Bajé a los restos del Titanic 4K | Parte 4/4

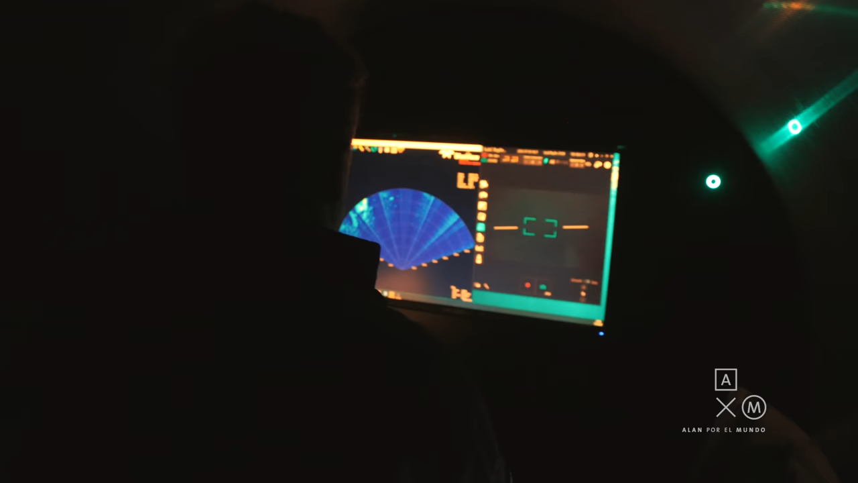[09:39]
por lo que dependemos del sonar con el que cuenta el sumergible y las indicaciones de posicionamiento que regularmente nos ofrece el equipo en la superficie.
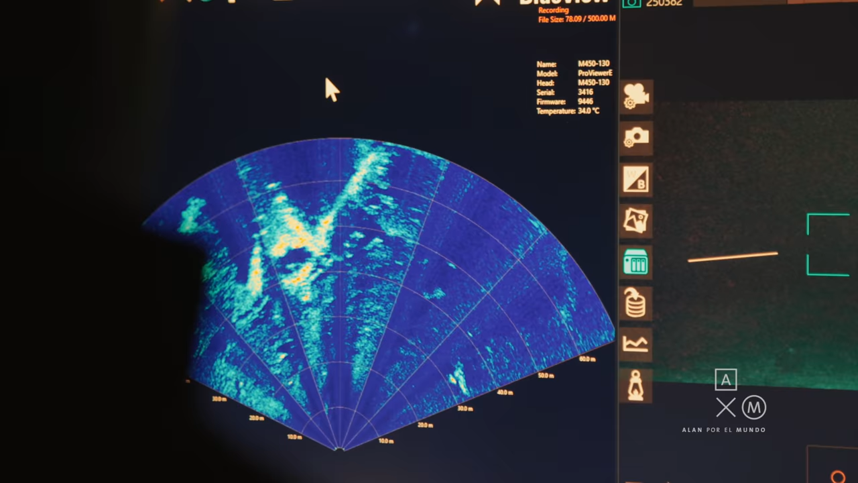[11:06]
Después de más de una hora, la paciencia y habilidad de Scott, el piloto, nos lleva a ese lugar que viven las mentes de prácticamente todos.